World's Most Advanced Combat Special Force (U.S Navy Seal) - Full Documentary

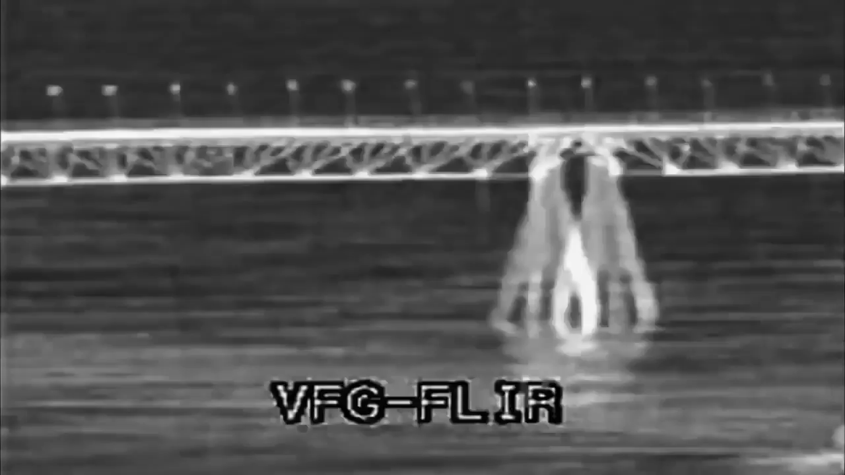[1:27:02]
we'd send three ribs carrying SEALs and a Polish Special Forces team very quickly through the light underneath the platform.
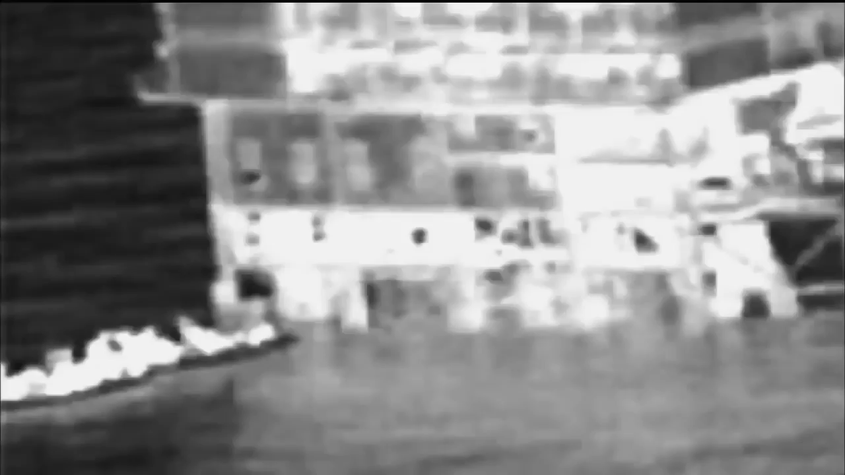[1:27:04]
And from there, the guys would scale up.
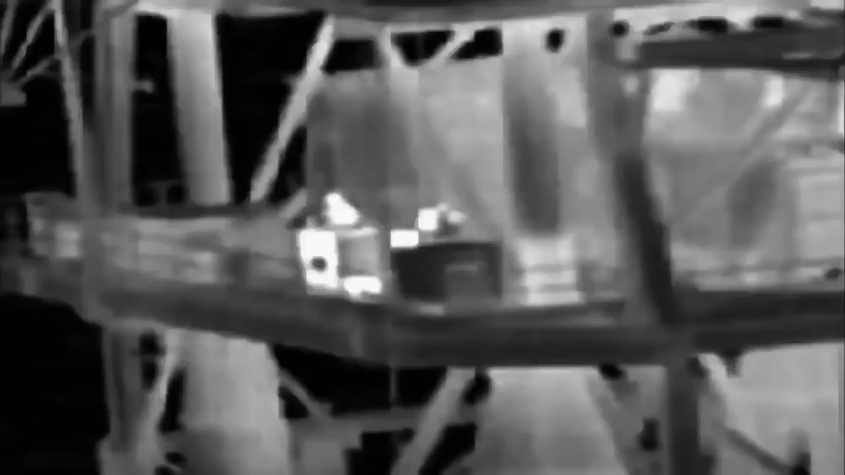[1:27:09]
The operation began at 10 p.m.
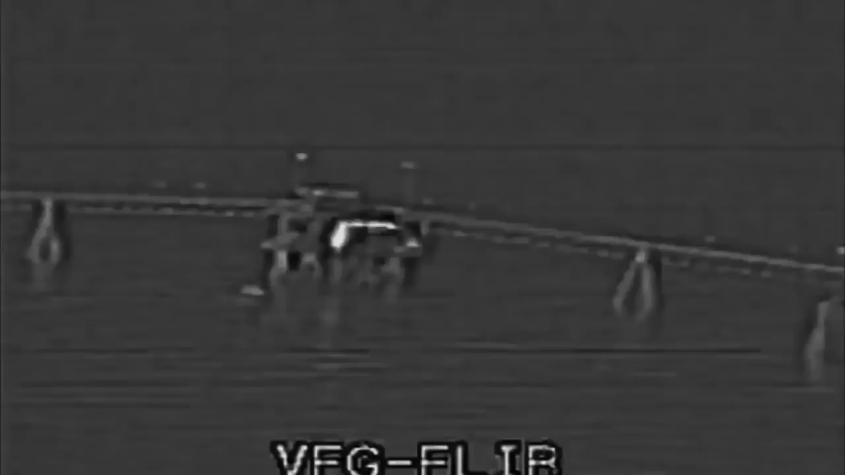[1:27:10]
on March 20, 2003.
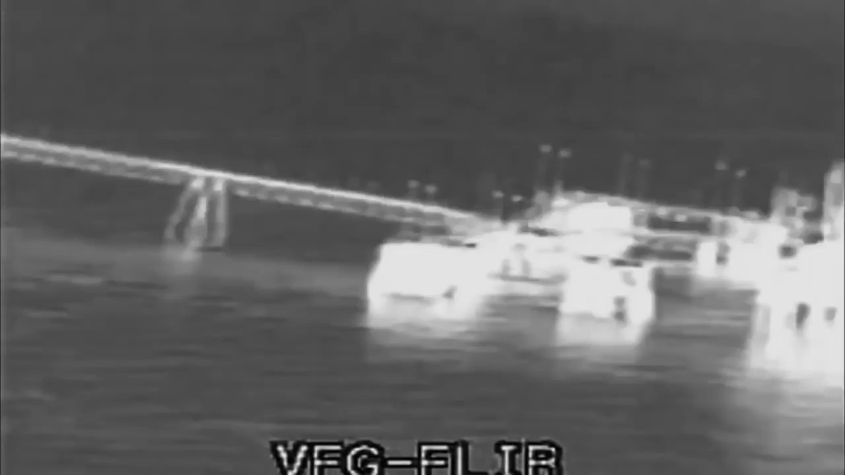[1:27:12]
More SEALs were deployed for this one mission than ever operated together during the entire Vietnam War. We had helicopters where I was, overhead, looking at it with the FLIR,
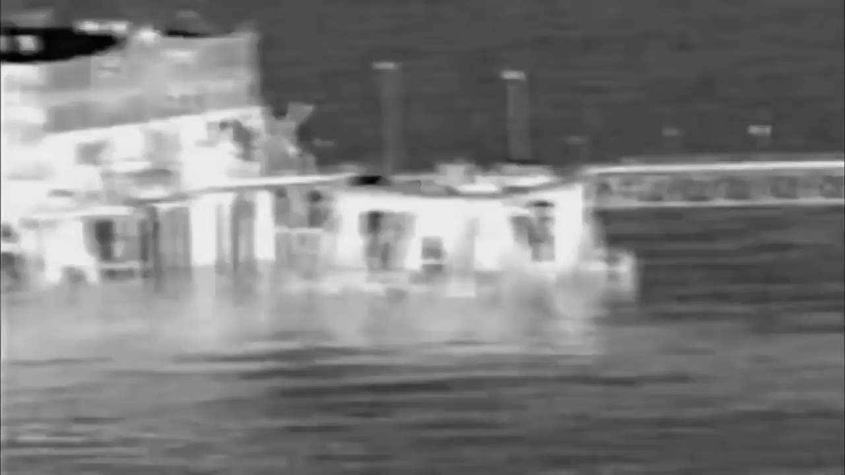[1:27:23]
which, you know, I could see what was going on at like 2,000 meters.
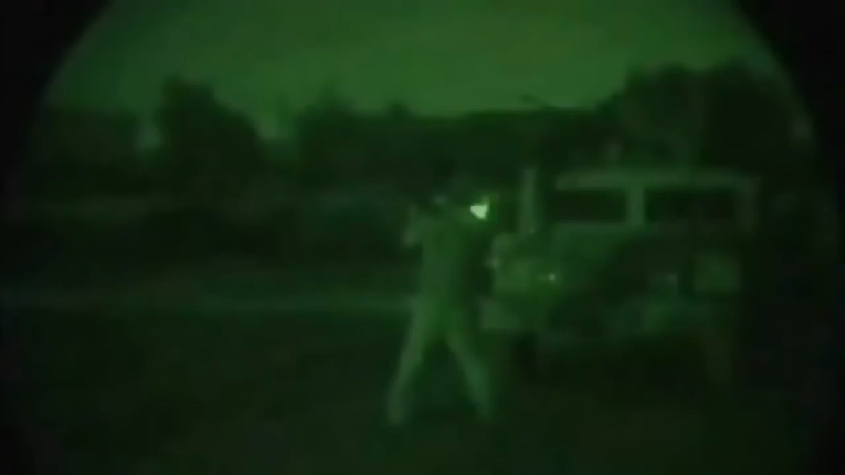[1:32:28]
As something would happen, we would come in and we would go grab these guys.
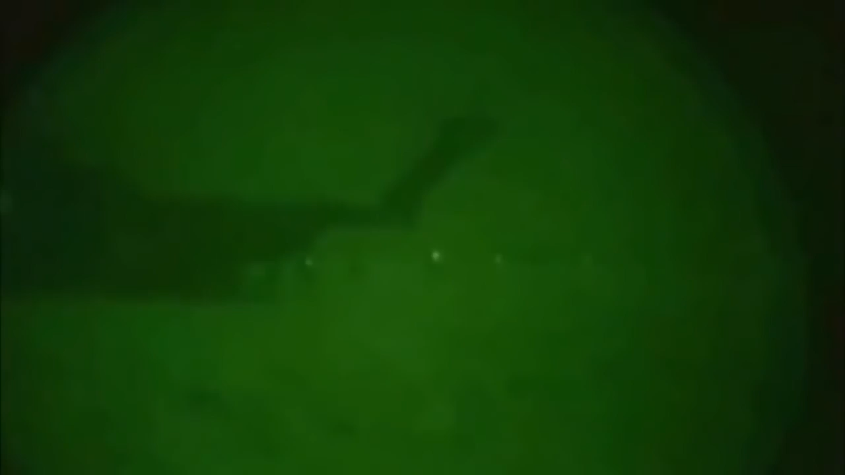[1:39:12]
On the night of May 1st, 2011, 23 SEALs crammed aboard two stealth prototype helicopters.